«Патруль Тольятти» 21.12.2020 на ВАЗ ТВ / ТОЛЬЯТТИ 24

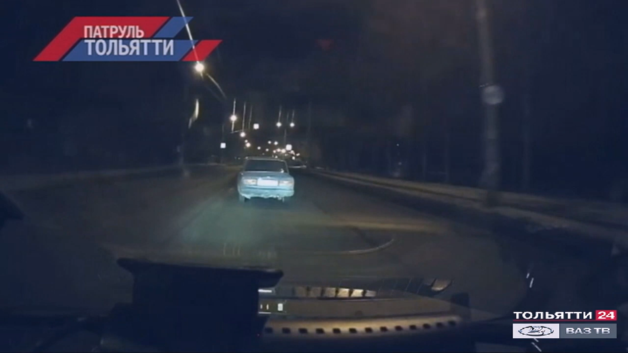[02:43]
Не справившись с управлением, нарушителя занесло, и он наехал на бордюрный камень, после чего был задержан сотрудниками ДПС.
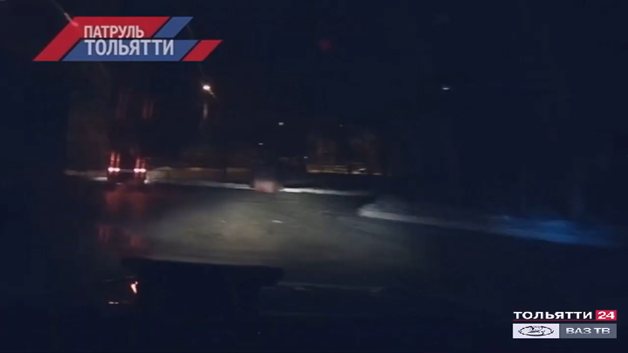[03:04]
Оказалось, что задержанному всего 24 года он был пьян и, ко всему прочему, не имел прав.